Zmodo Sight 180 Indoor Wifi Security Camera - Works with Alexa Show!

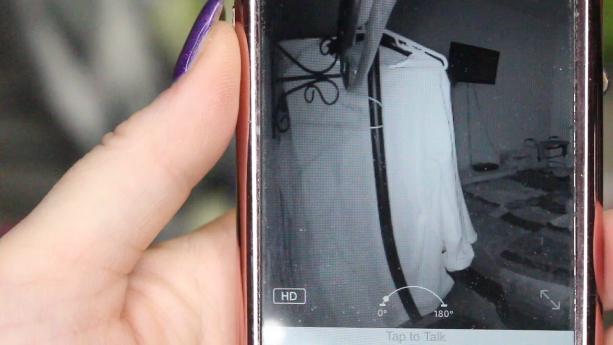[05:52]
okay I'm gonna head and just move the camera into a dark room so you can get an idea
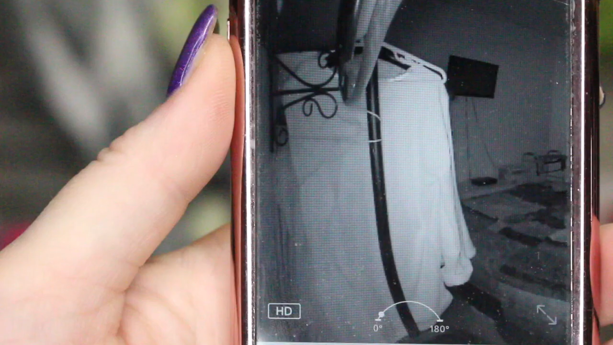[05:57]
of what it looks like with the infrared lighting on I'm gonna try and turn
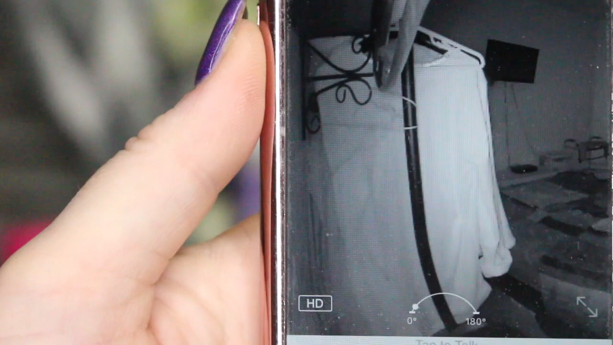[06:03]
my camera here my phone you're gonna get a little bit of glare from the lights
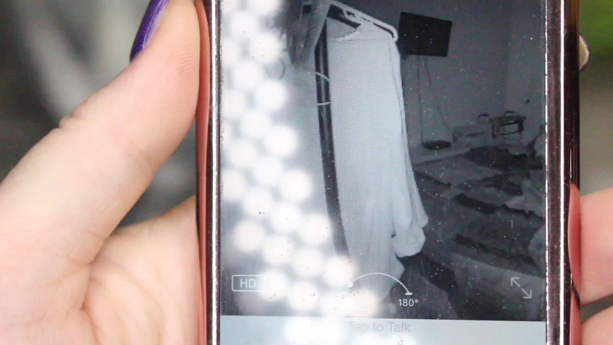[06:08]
you can see how it starts to show the room
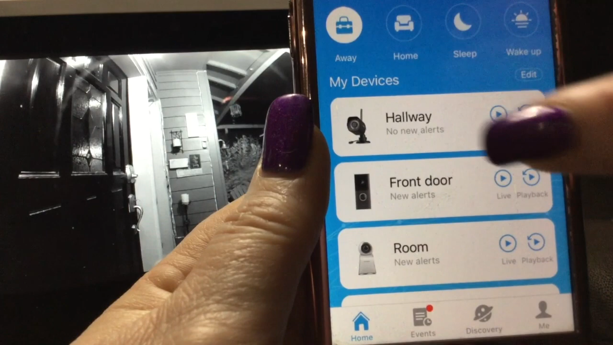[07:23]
the live view so let's go into the hallway camera here you'll see there is a little settings button up here in the corner
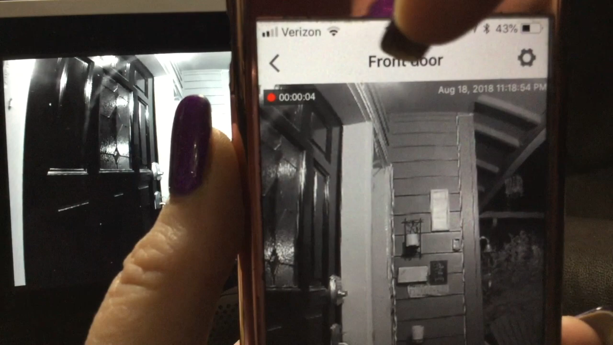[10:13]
it's now recording so it's saving that recording also if maybe somebody came up to my doorstep and I don't know who they are and I want to take their picture I can just take an
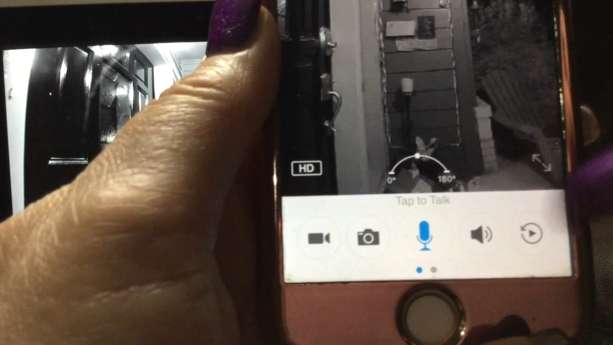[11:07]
you'll also notice there's two little dots here and we are on the left hand side I
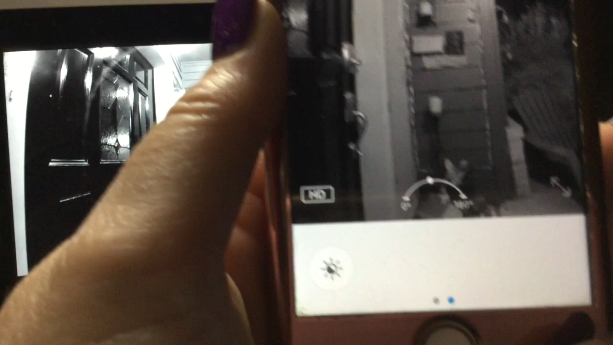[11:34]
learning down here we've got a light control button
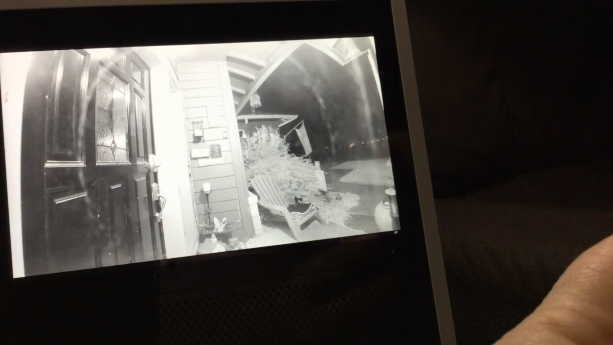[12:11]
take my phone away so I'm going to go ahead and darken that and look what just happened uh we'll put that right in the center and you can see a lot better okay I like that a lot I'm glad I think I saw that
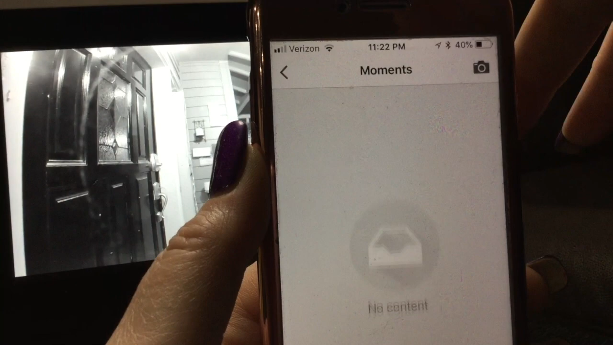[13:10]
moments which I don't have anything in there I can see public streams
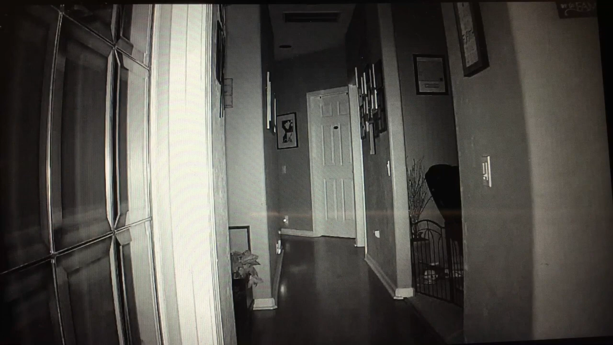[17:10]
so now you can see we are looking down my hallway alexa show me the front door okay